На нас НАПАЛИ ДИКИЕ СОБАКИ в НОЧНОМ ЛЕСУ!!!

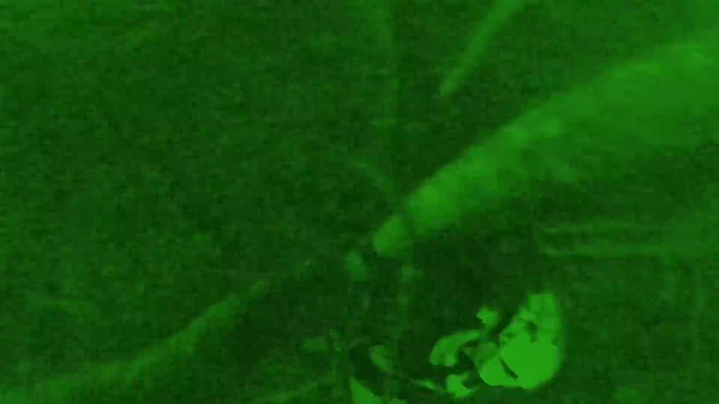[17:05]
Один большой парламент. И фонариков нет.
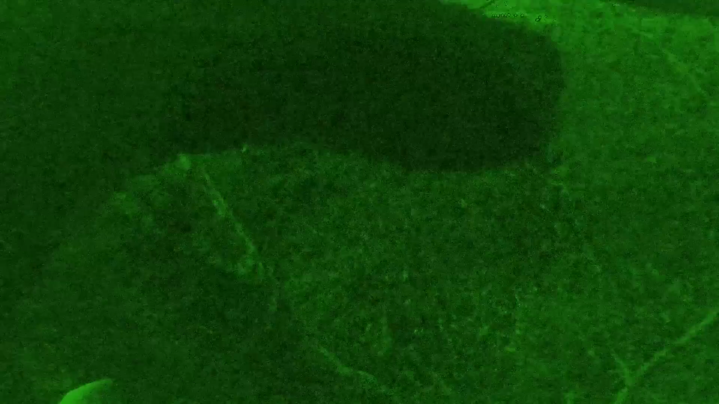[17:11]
Вон они. Это собаки или шакалы? Что это?
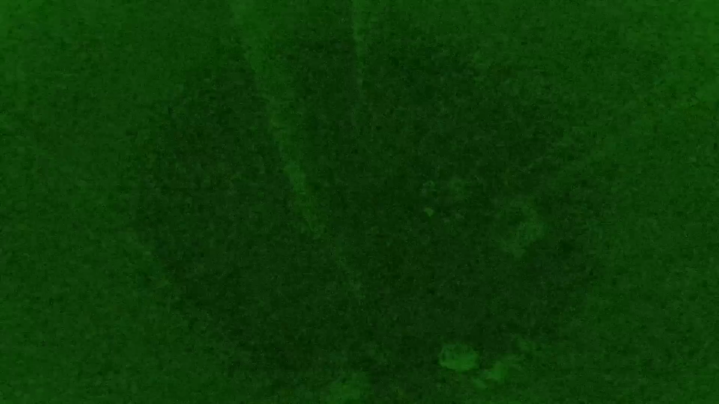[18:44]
Мы на дереве, там лежат питбайки, я кранник не закрыл, сейчас может бензин вытечь.
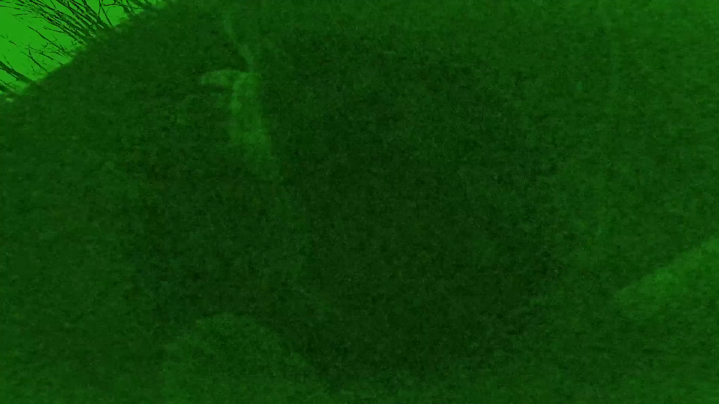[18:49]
У меня 15% на GoPro, фонарика нет, и стемнело.
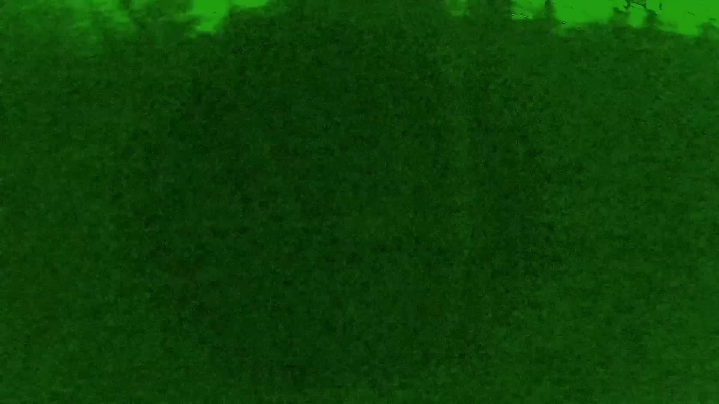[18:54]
Теперь этих шакалов даже, сука, не видно нигде. Что делать? Фиг его знает.
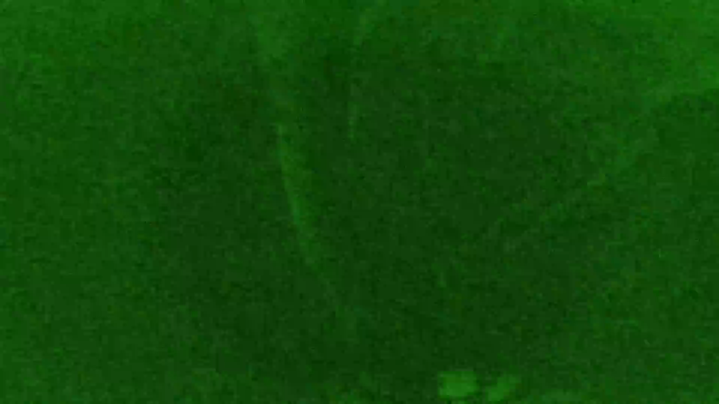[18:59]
Вдруг это какие-то собаки одичавшие, просто убежали, кто это? В тот раз мы, помнишь, щенков подобрали?
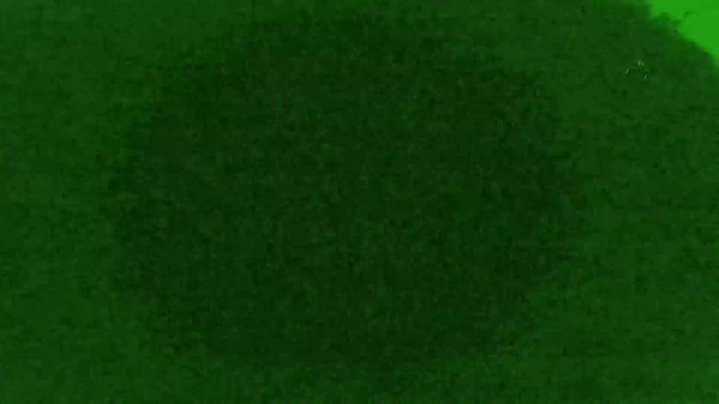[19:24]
едем обратно. У меня бензин, надеюсь, весь не вылился. Пацаны, у меня бензин вылился достаточно много, походу.
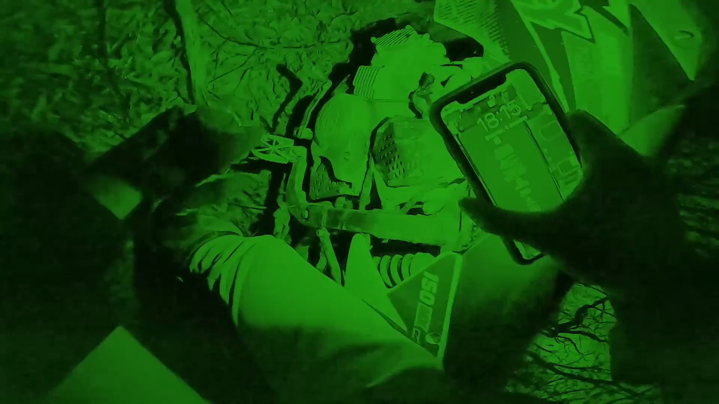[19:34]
Да, у меня все в бензине. Нужно аккуратно.
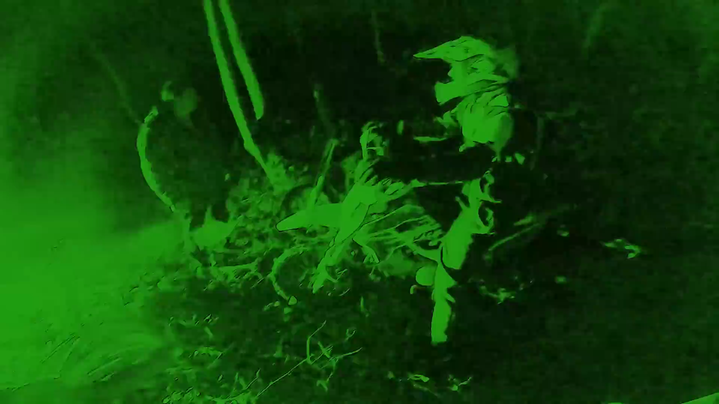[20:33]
Давид без света, он суровый. Мы съехали на дорогу, ребята.
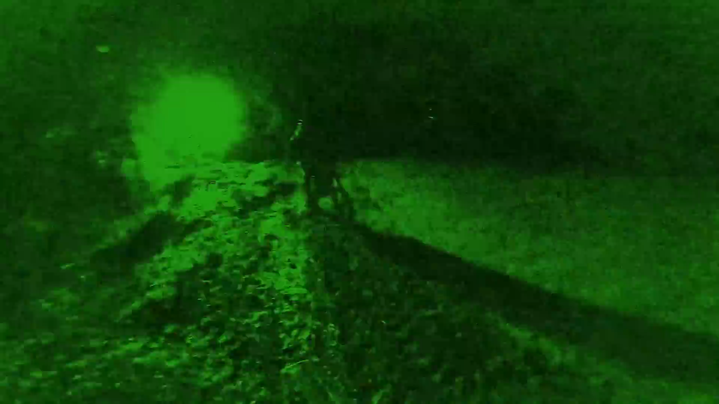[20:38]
Вот это кайф, братан, был на самом деле. Самое страшное, знаешь что?
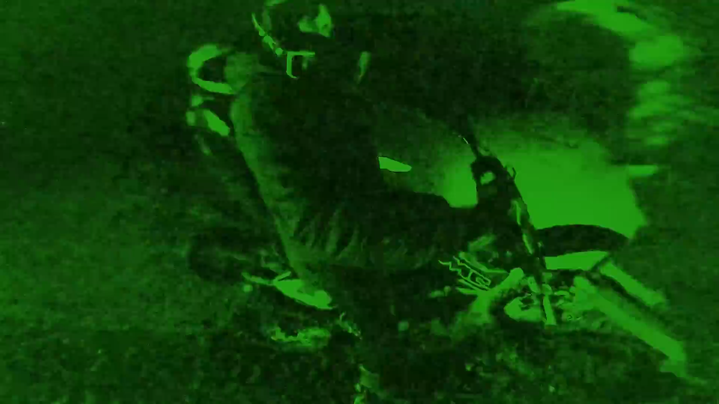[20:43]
Что мы точно не знали, что это такое. Или шакалы, или собаки, или волки маленькие. Что это? Фиги вот так.